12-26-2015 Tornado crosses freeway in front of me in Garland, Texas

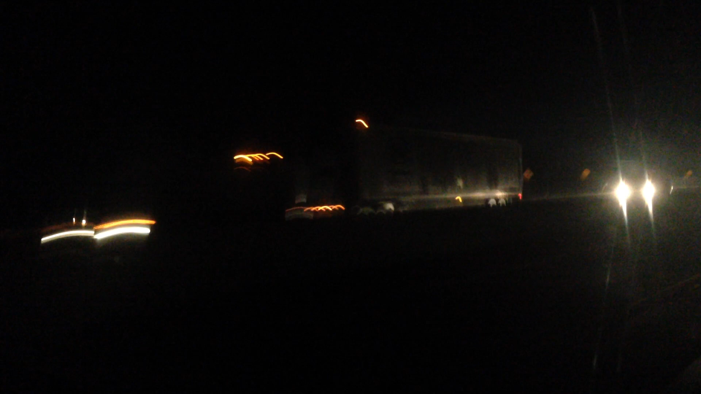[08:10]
It's hard to see on the ground if there's no, all the lights are out on the, what do you call them, the street lights.